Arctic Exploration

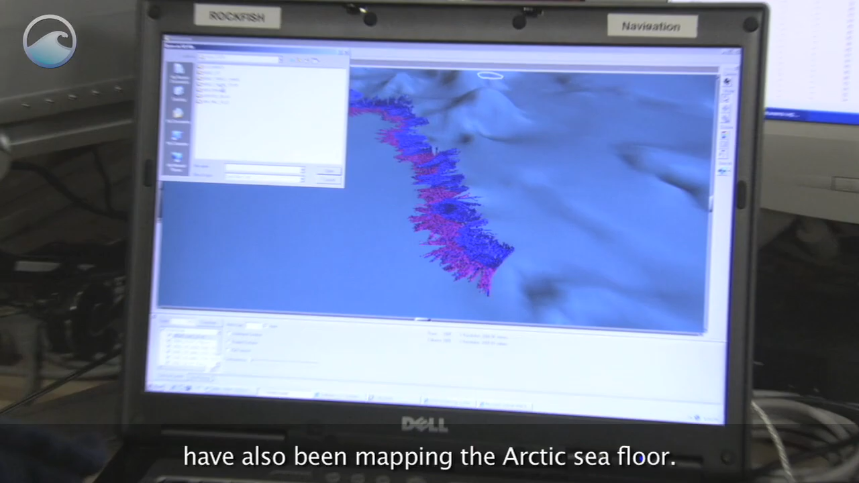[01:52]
Scientists aboard the Healy have also been mapping the Arctic sea floor.